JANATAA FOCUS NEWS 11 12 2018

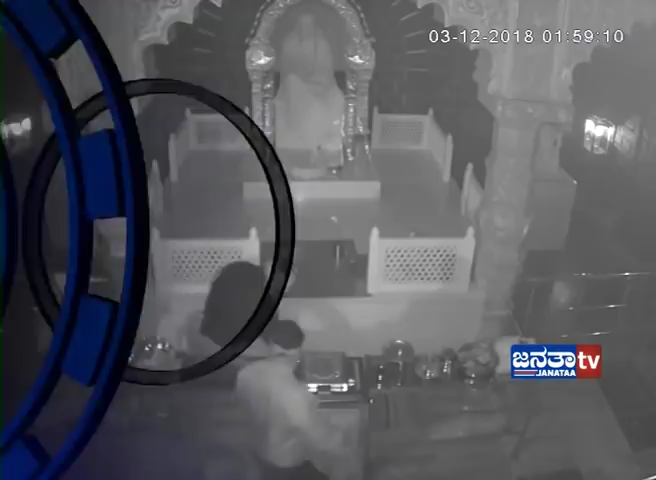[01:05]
होबलिया साइबाबा मंदिरके लग्य इट्टा कल्लरु,
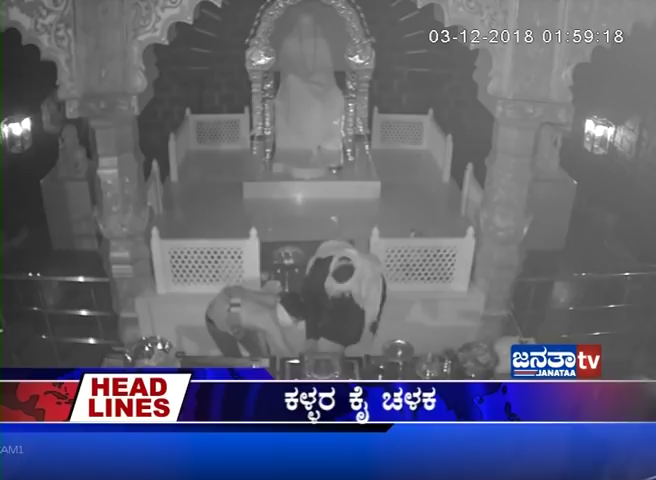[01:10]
ग्रिल्मुरिदु होंडी कल्लतिना माडी कैचिलका, साइबाबा विग्रहक्के काईबुगिदु होंडी यत्तिलु यत्निसिता खदीमा